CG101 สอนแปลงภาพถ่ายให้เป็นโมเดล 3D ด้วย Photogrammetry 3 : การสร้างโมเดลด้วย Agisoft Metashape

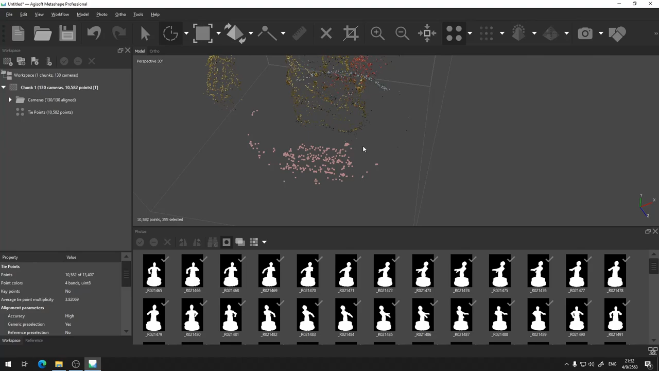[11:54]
ไปเลยนะครับอย่างนี้นะครับมันก็จะได้ไม่ต้องคำนวนเสียเวลาคำนวนตัวนี้นะครับอันนี้ผมก็จะหมุนมันดูนะครับอันส่วนไหนที่ผมไม่ต้องการ�call whomก็จะลอง Select ดู
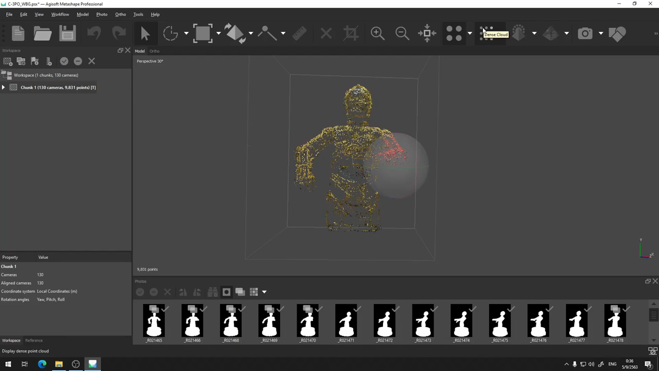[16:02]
มันจะเห็นง่ายๆ ถ้าพล้อย Cloud จุดมันจะมี 4 จุดถ้าเป็น Dance Cloud คือจุดมันจะมากขึ้นแค่นั้นเอง